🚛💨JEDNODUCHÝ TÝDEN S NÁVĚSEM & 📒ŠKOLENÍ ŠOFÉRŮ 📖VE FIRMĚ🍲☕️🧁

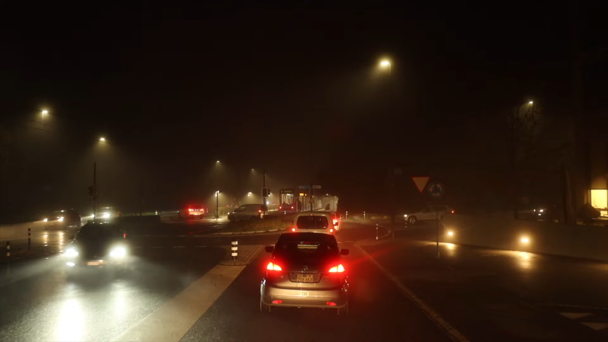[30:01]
S dnešním ranním provozem potřebuju na 25 km téměř 3/4 hodiny.